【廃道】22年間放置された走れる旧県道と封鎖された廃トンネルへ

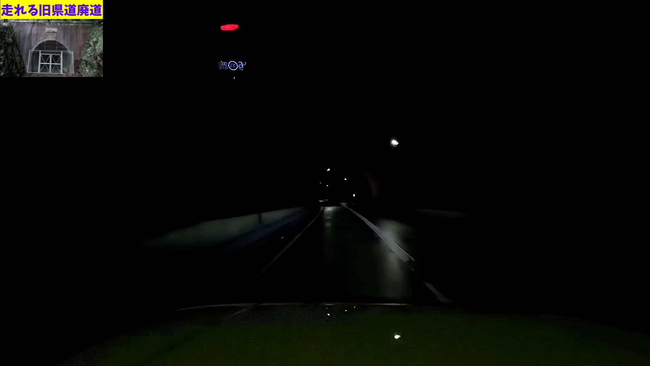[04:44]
飲み酒トンネルですねお!入ってきますめちゃめちゃ長いし緩やかにずっと曲がっていってますねー上の旧トンネルが短かったんでそんなに下はないのかなと思ったらめちゃめちゃ長いんですねーえー出ましてまたですね南伊勢町に入りますけども飲み酒南トンネルっていうのがありますあ、